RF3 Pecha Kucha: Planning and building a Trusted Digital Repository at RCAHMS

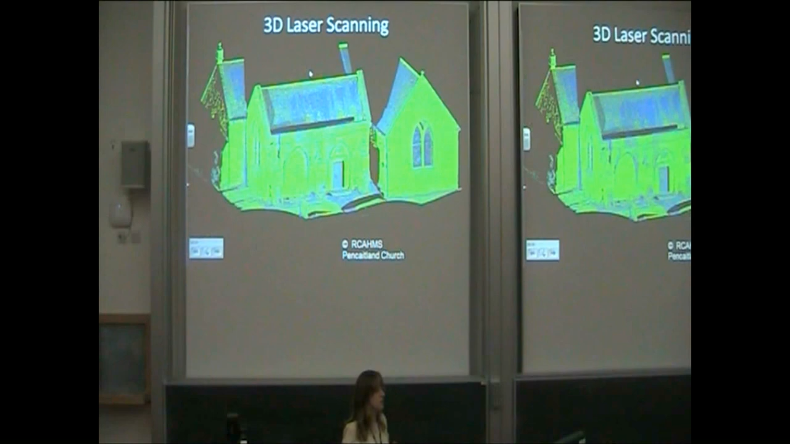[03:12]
This is a scan of Penn-Caintland Church to the southeast of where we are now that was done by one of my colleagues in our survey department. And 3D laser scanning is challenging for preservation purposes because of the large file sizes and the lack of accepted standards. The lack of standards is challenging because it means that people using different kinds of proprietary software can't exchange their data and we struggle to find appropriate preservation formats.